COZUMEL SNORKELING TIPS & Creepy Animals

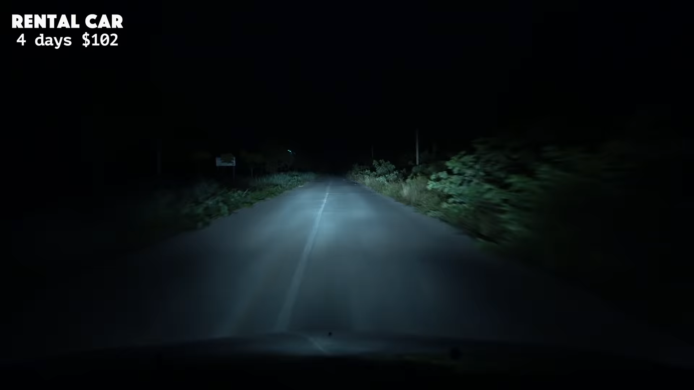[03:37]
On our last evening, we finally went for a night drive to see if we could find any creepy animals. Here's another nighthawk right up here.